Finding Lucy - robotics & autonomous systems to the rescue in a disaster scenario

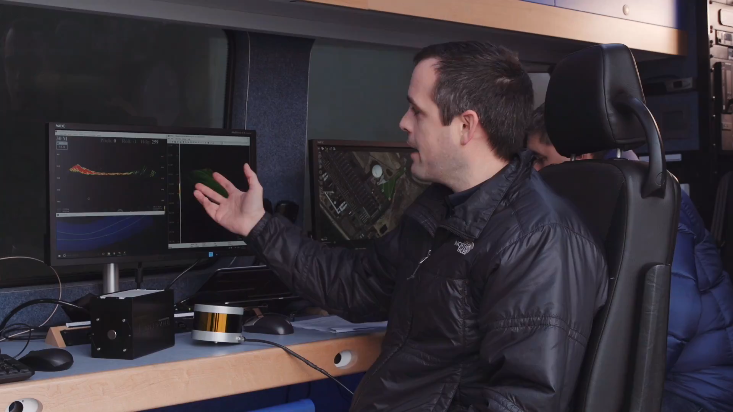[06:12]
They're feeding back live feeds of data to the screens here and we can compare these with models of the infrastructure and topography that we have already to look for any discrepancies, i.e.